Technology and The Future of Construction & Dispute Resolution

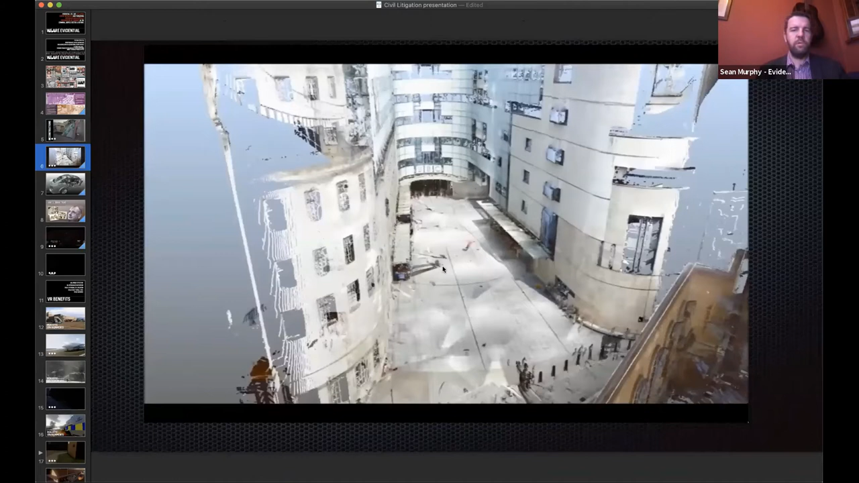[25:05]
So we use little tools like laser scanning, which I'm sure many of you are aware of,
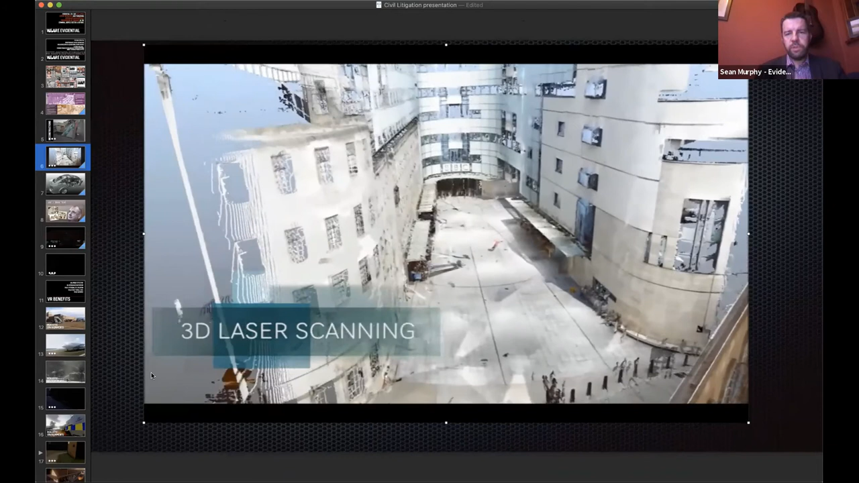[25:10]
to actually reproduce these sort of places with high amounts of accuracy.
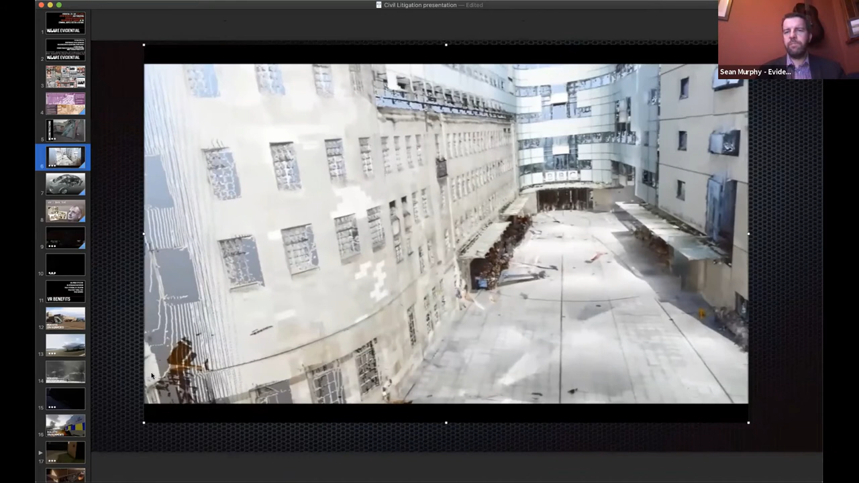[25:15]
This example is BBC Broadcasting House, where the accuracy of the scan is within 5 millimeters in particular.
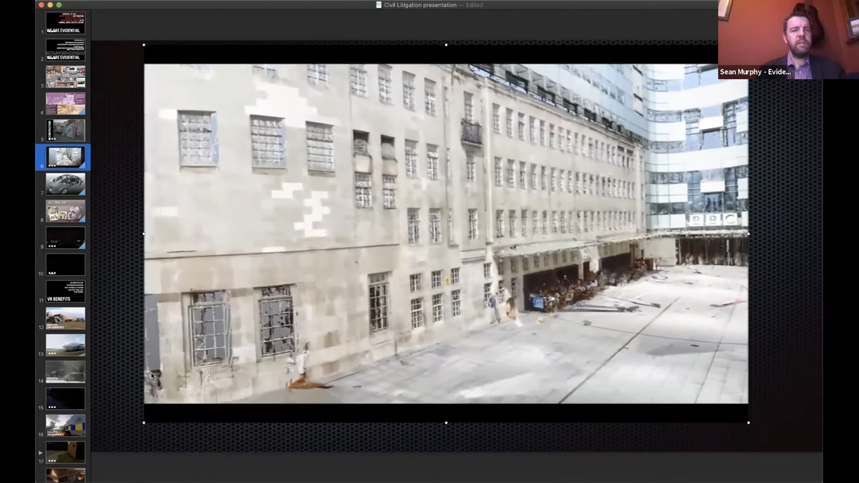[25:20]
And we can utilize this to show where certain people were,